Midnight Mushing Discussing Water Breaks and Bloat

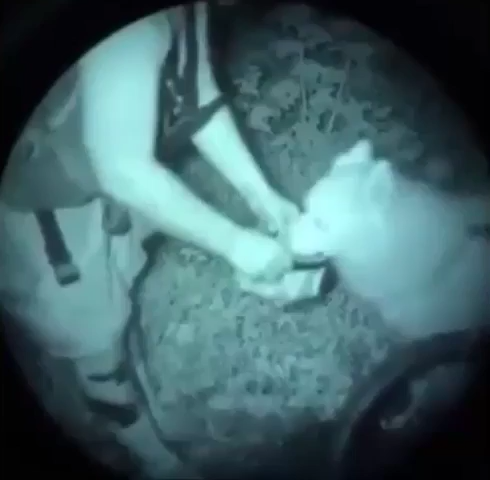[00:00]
and uh like I said I don't have my reading
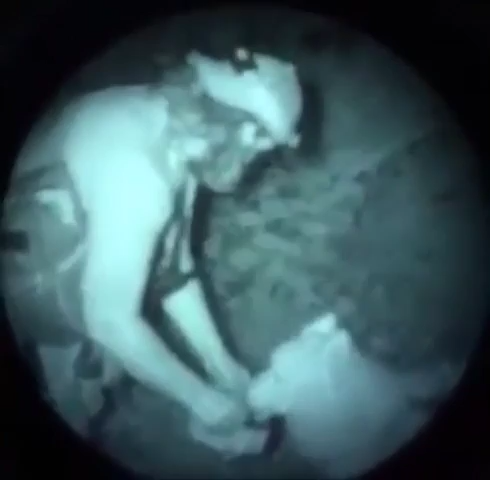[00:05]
glasses on so when Rhett gets the camera back in his hands he'll tell me so I can give everybody shouts out and that's Jag getting his water in
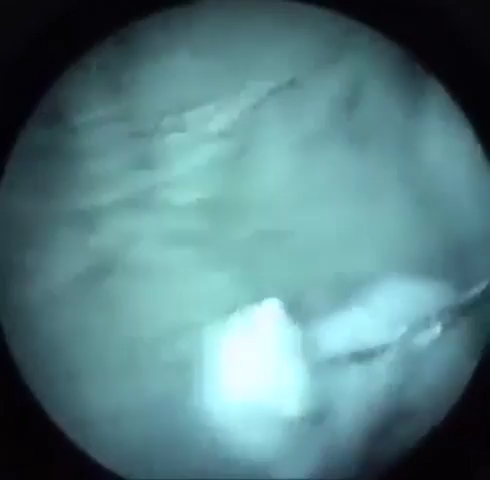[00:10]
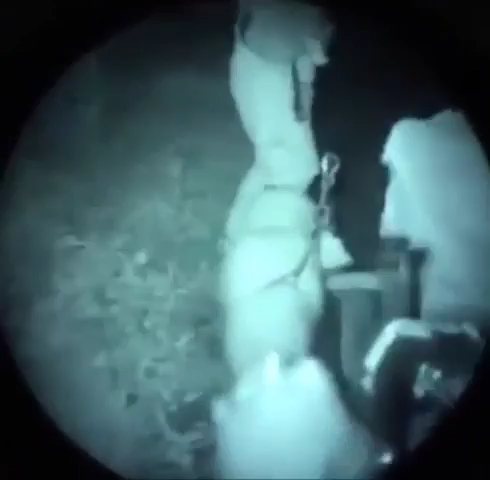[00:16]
the dogs are funny the way they drink is especially when they're panting a lot
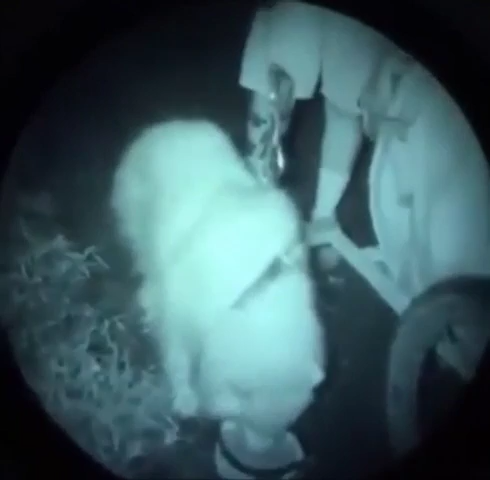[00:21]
they'll drink some and then they take their air in and what we let them do is we'll come around with a second help and just to make sure because sometimes they're breathing because that's the way they cool as you're familiar dogs
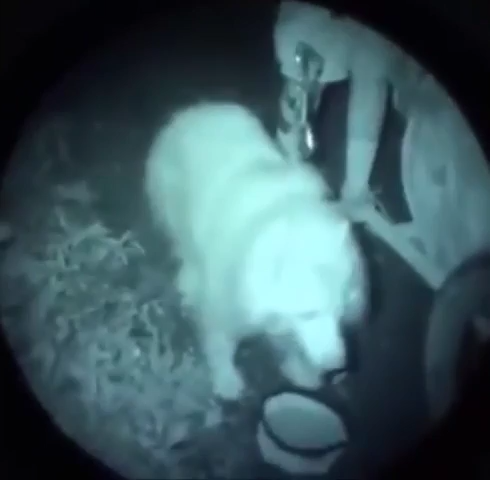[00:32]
will pant a lot and that panting if you give them
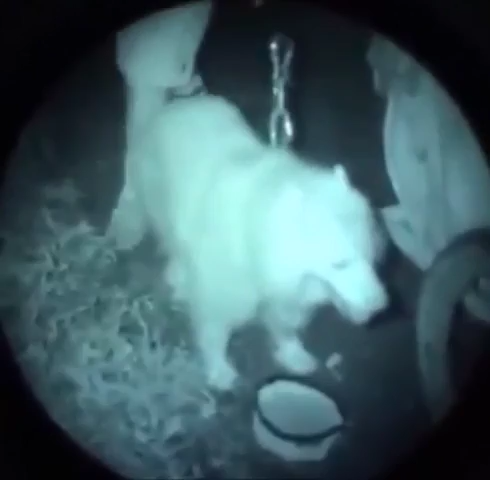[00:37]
too much water too quick they can actually bloat so we take our time and we'll water them twice usually
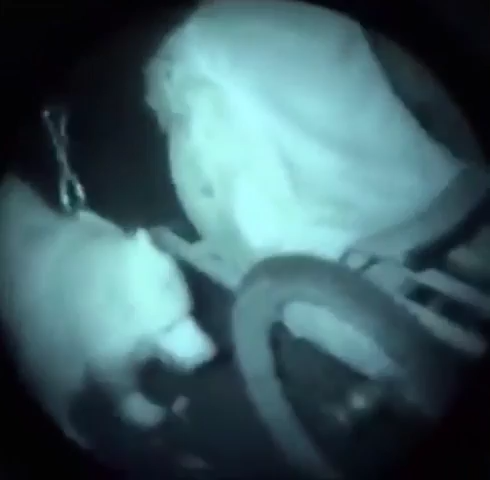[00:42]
each stop so they can get we at least offer to them twice
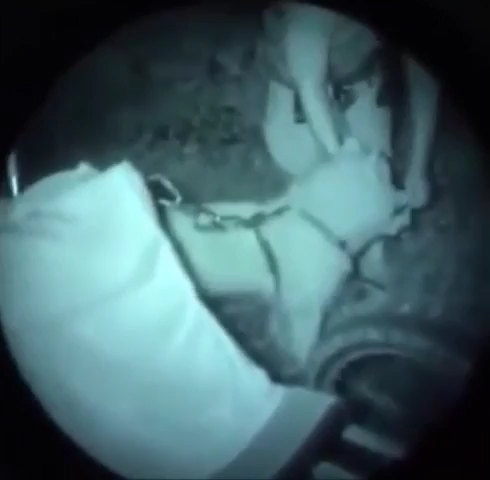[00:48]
that's princess back there with Rhett